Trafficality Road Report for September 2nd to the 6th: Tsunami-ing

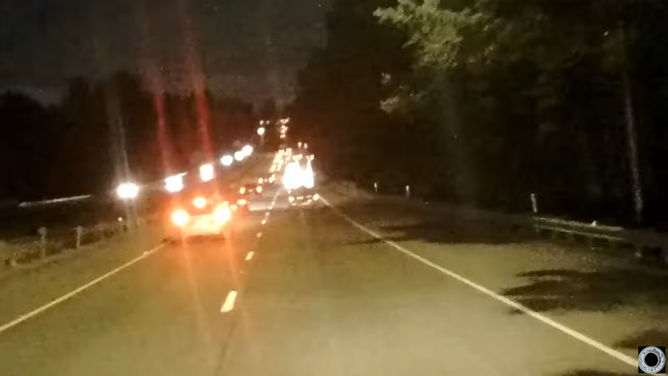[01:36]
yielded like he was supposed to. Oh, yes. Oh, there you go. Wait till the last frickin' moment to move over.